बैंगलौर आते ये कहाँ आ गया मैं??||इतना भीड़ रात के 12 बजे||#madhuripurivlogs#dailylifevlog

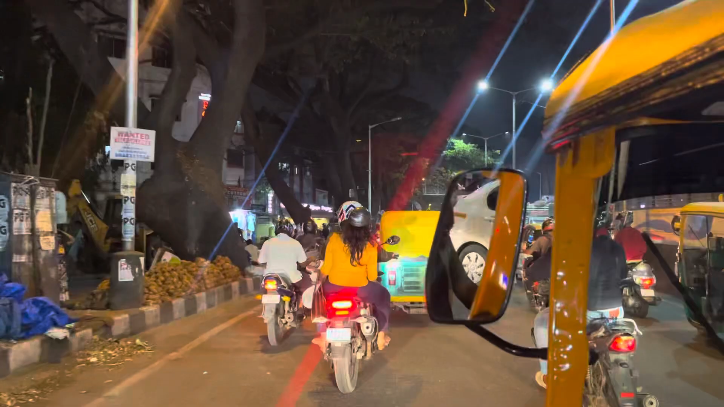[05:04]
काफ़ी भीड़ है गाइस अभी भी।
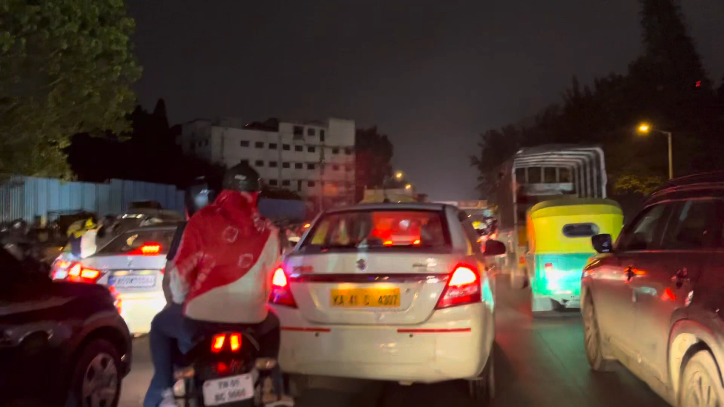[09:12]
तो बैंगलोर सिटी में ट्रैफिक काफ़ी ज़्यादा होता है, आप लोग देख ही रहे हैं। तो मैं अब जल्दी सा चलता हूँ रूम, और चल के सो जाता हूँ।